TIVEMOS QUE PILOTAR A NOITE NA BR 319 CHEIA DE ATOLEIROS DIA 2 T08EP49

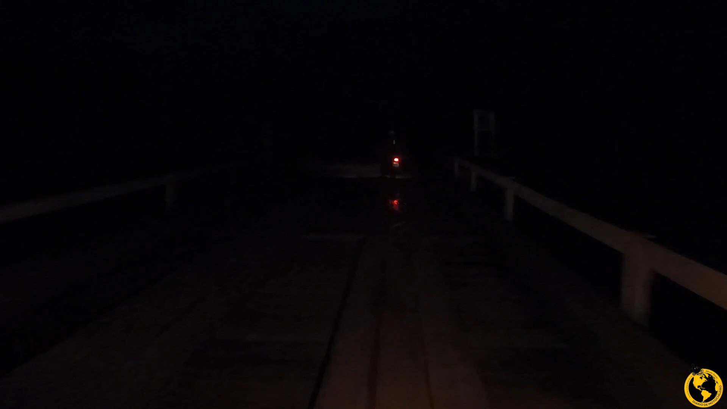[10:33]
Igarapé Itamar. E falta 3 quilômetros. Mais uma ponte. Igarapé Bondade.